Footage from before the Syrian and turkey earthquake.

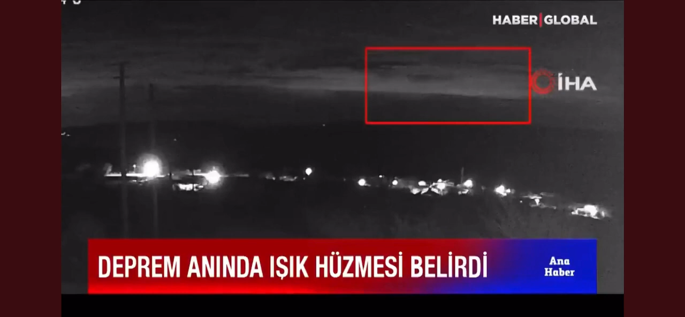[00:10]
Sarsıntıyla beraber bir top ışık hüzmesi belirdi. İşte böyle ve kayboldu.